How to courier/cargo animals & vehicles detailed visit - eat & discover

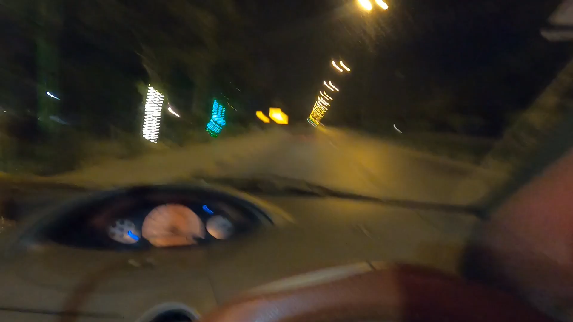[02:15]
लेफ्ट। इतना बड़ा बड़ा लिखा है यार। हाँ, कार्गो कॉम्प्लेक्स।